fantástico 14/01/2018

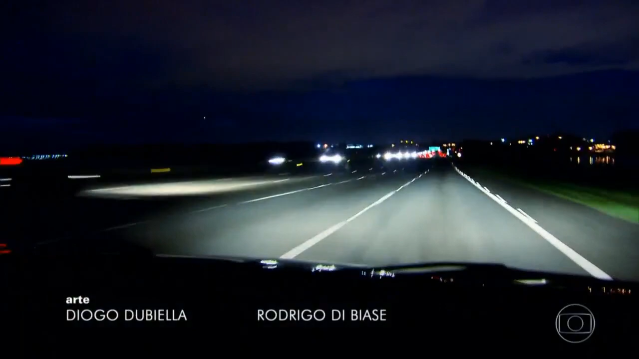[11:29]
O acidente foi aqui no quilômetro 29 da rodovia dos imigrantes.